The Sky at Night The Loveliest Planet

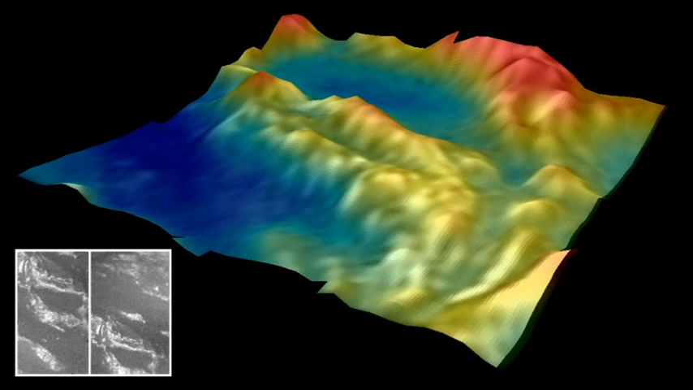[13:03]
It's about five kilometres to the north of where we landed, and we can see these gullies and channels, rather steep-walled ones,